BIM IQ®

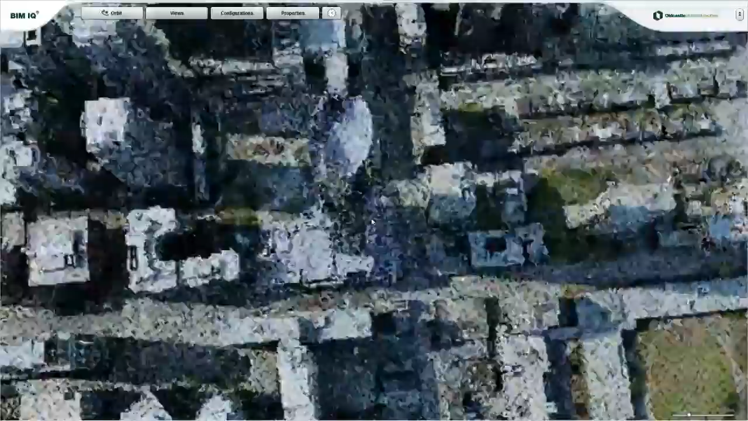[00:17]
Unlike traditional BIM, which can show you what your building will look like from certain predetermined aspects,
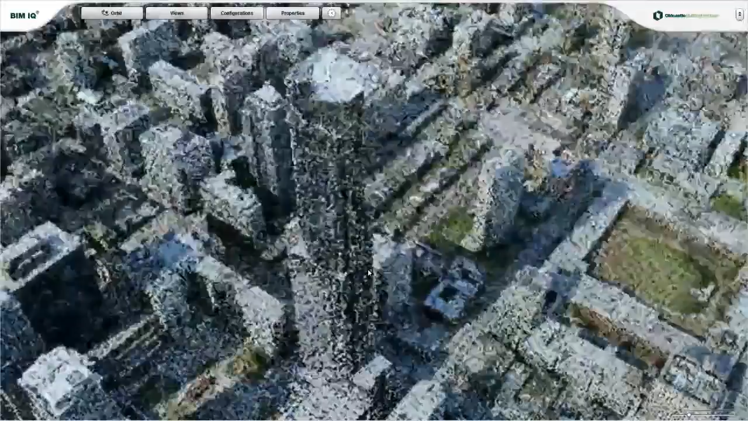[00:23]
BIM IQ can show you your building from anywhere outside or inside,
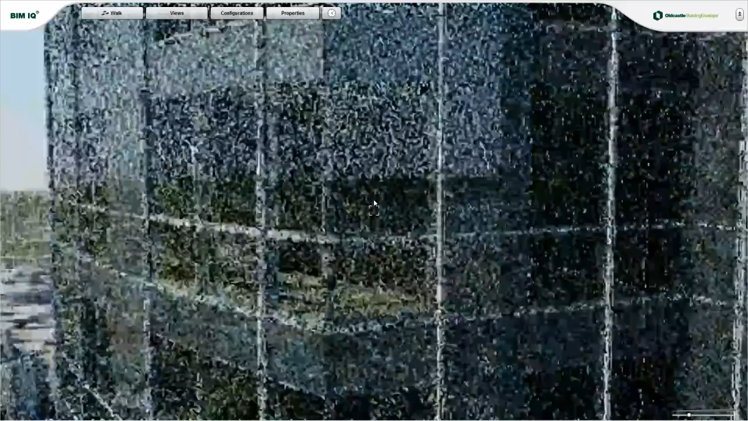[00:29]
any time of the day, or night, any day of the year, with any type of glass and mullion design.